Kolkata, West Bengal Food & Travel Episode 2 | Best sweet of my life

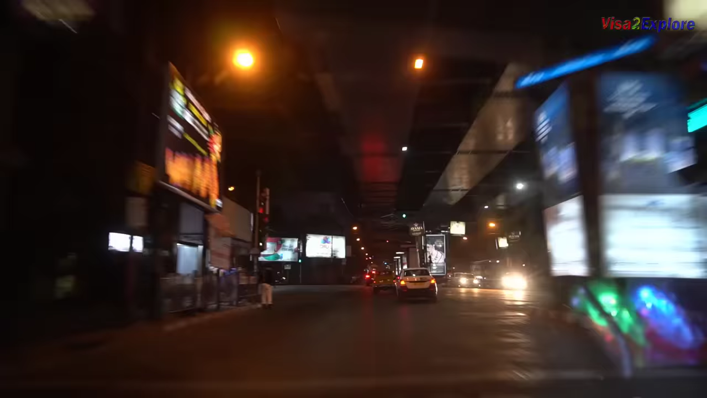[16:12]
अब हम यहां से आदे घंटे का सफर करके सिक्स बाली गंच प्लेस जा रहे हैं डिनर करने के लिए दुपैर के समय ट्राफिक कम था अभी वापिस बिल्ट अप हो गया